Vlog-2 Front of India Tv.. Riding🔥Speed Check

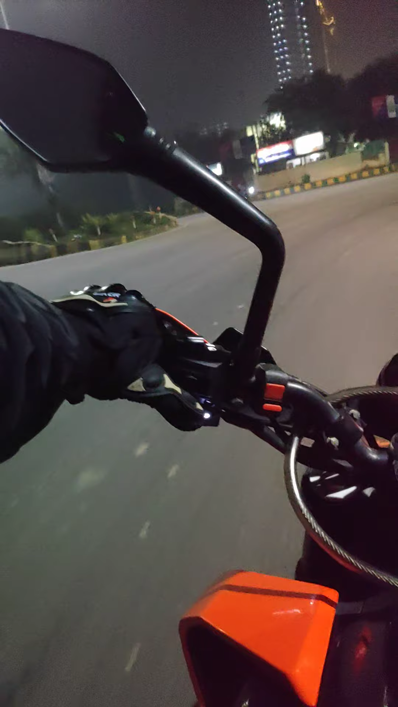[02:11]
आप इफेक्टिव वे में चलाते हैं तो कोई दिक्कत नहीं है, आपको गियर वगैरह में कोई परेशानी नहीं होगी। बट हाँ, आपको थोड़ा देख के चलाना होगा कहाँ क्या रास्ता है, कौन कहाँ खड़ा है।
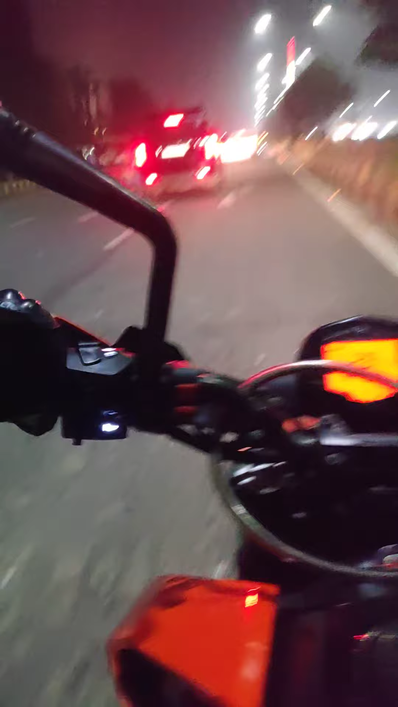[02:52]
फिर सामने गाड़ियाँ भी हैं, गाड़ियाँ भी अपना जो है, जैसे कि अभी मैंने कम गियर पे ही चेंज कर दिया था, सो ऐसे करना नहीं चाहिए। बट हो गया, ठीक है, चल जाता है। हाँ, कभी कभी चलना चाहिए वैसे।